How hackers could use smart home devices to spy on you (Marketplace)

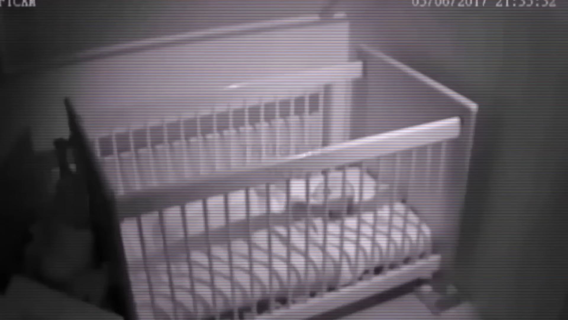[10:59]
Even little babies fall victim. Traumatized at night by someone who's taking control of the baby monitor.